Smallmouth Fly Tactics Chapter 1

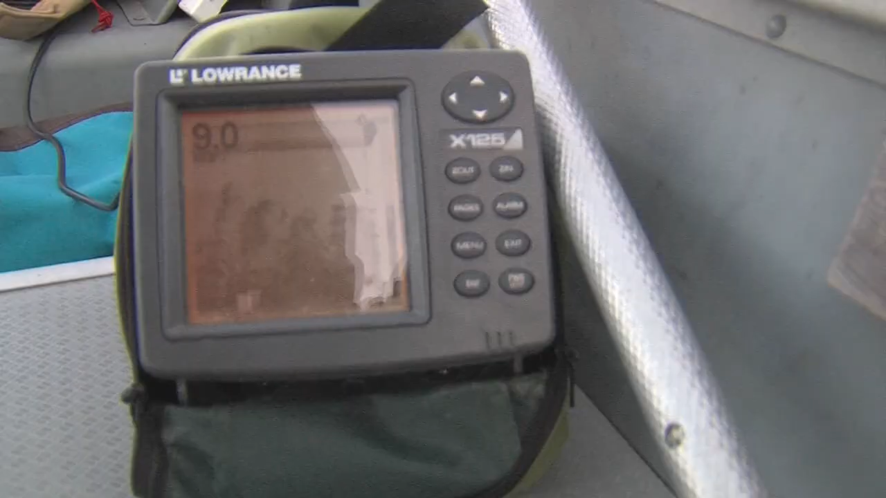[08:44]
And then I'm watching my depth finder so that I can see what the depth contour is doing and notice where the drop offs are.
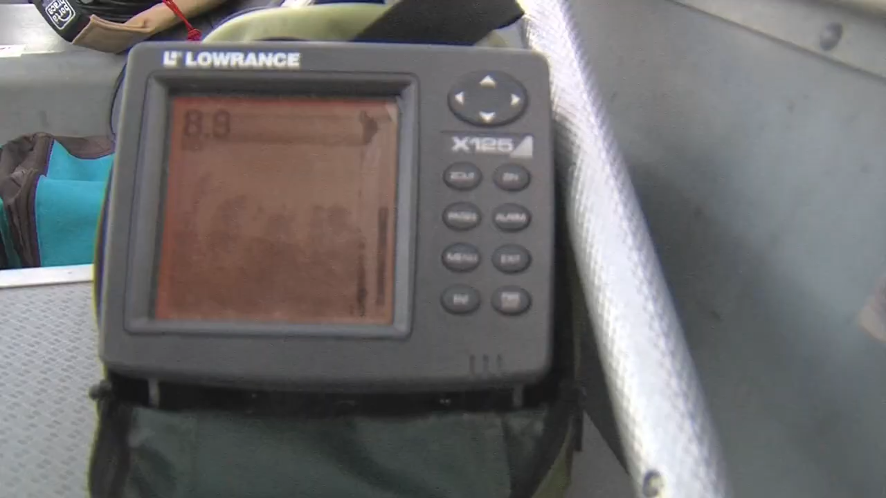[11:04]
I can't emphasize enough the importance of having a decent depth finder. And I'm not worried about seeing fish on it. I just want to know what the substrate and the bottom looks like.